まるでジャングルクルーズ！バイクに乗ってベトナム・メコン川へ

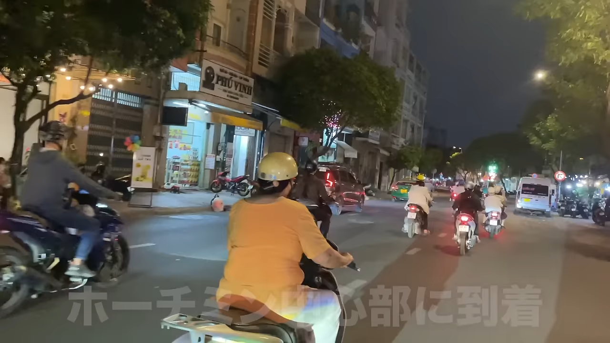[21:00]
Back to the center of Ho Chi Minh, the number of bikes is increasing.